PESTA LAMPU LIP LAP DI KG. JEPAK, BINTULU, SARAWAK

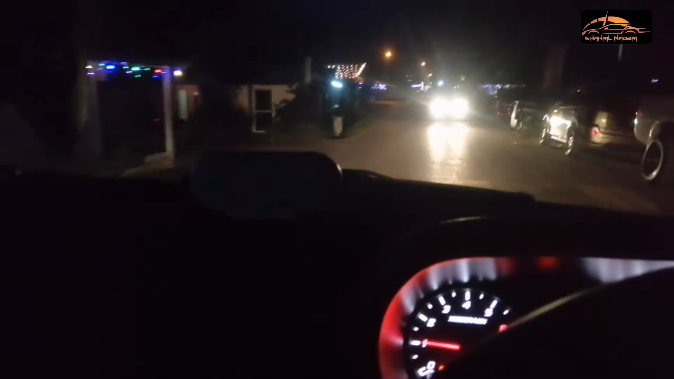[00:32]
Ya Rabbi. Jalu. Jauh kita nak raya. Tu ya, tu buat raya. Oi.
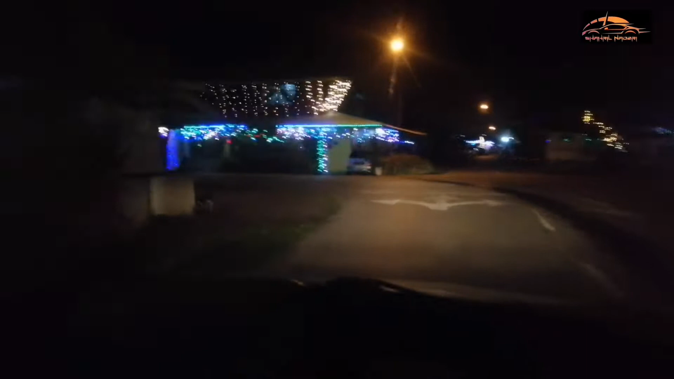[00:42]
Tu meriah sungguh. Sampai sinun lagi.